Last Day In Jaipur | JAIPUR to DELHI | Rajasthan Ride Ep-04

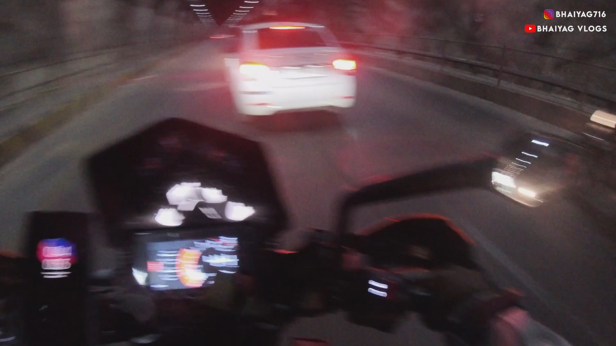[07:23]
ओ भाई साहब बहुत लंबी टनल है यार, तो ओए होए।